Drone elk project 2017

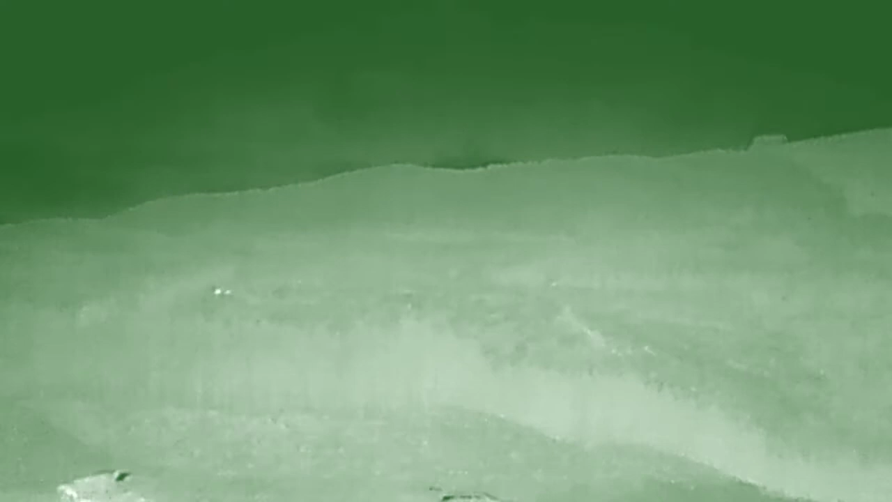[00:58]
Well, I'm pleased with how little background heat there was. Wow, they just disappeared in that. Did you see that?